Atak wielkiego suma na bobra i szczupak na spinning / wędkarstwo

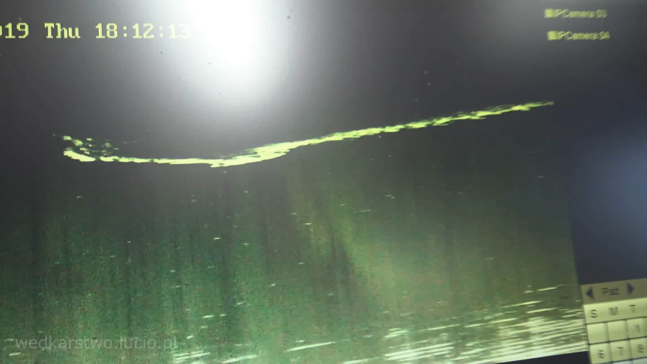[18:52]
Już bobr który płynie. Gdzie. Gdzie. Gdzie ten bobr. To. Tam już. To jest bobr. A to teraz na spowolnieniu jest. Tak.
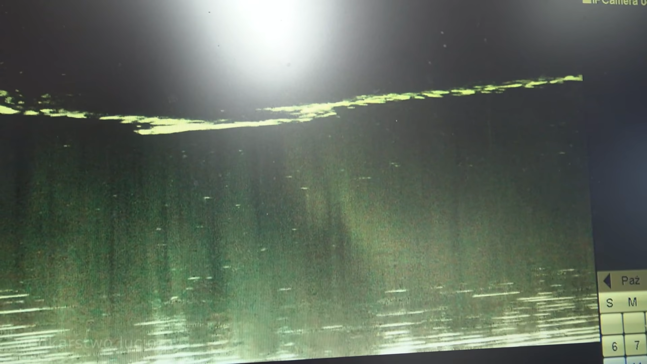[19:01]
Teraz masz jedną drugą spowolnienia. Chcesz normalne. Czekaj. Bo ja nie widzę tego bobra w ogóle. Spowolnione.
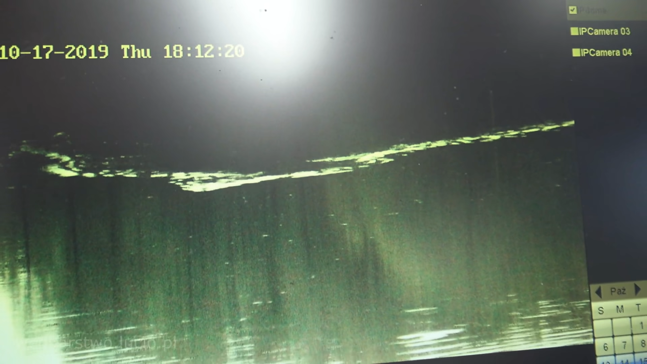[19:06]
Spowolnione. O. Tu jest. Aha. Tu płynie.
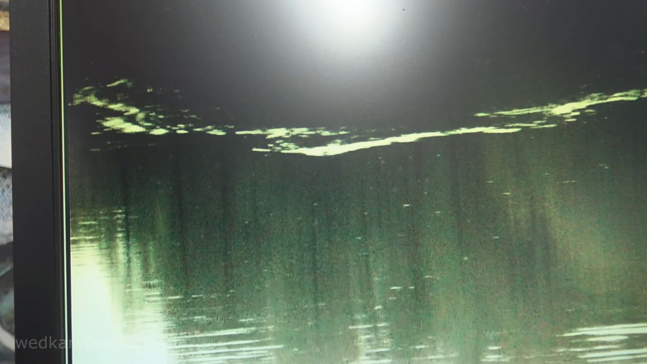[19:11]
Bo on tam miał atak. Uderzył w tą stronę. Uciekał.
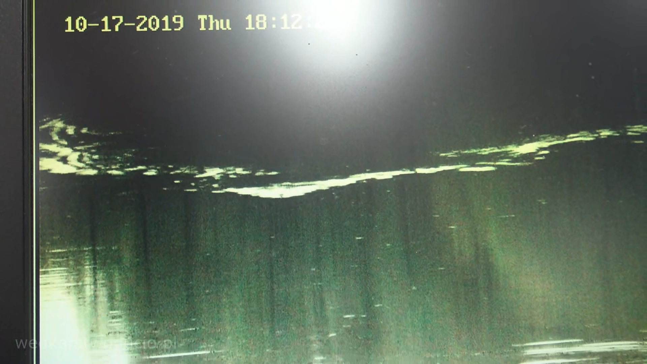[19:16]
Później zaczął uciekać. Aha. No jest bobr. Jest bobr. Ewidentnie.
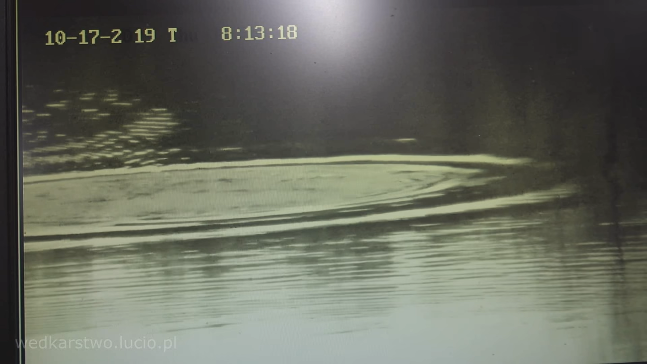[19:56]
I to jest. I został tylko lej jak po bombie i tyle.
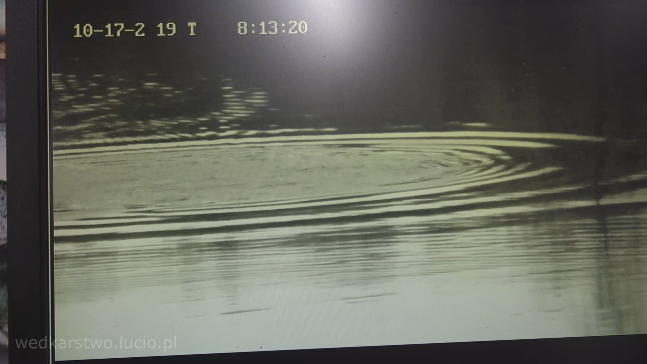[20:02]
I po bobrze. Po bobrze. No nie było później go widać.
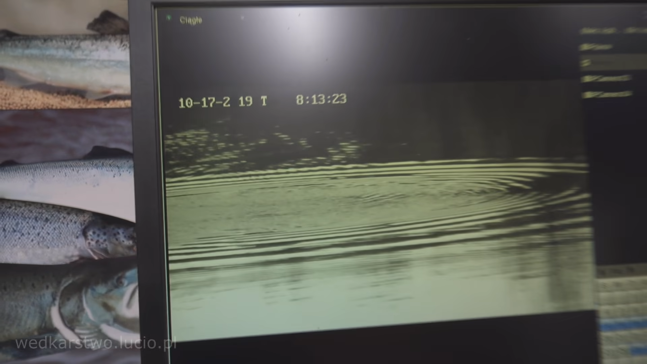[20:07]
Ale później jeszcze raz. Tylko jeszcze wolniej. Dobra.
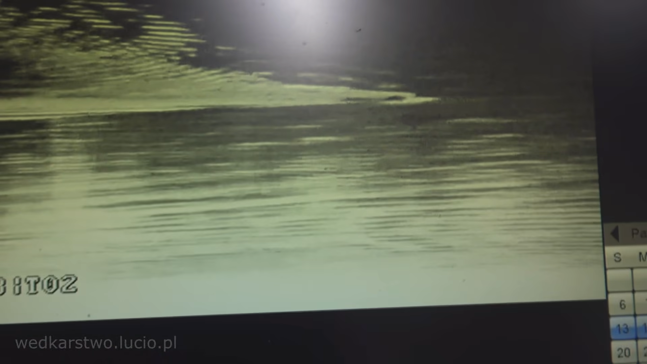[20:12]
Teraz macie maksymalne zwolnione tempo. Po klatce idzie i. No nie wiem. Zaraz zobaczymy. Widzisz od tyłu jak go atakuje?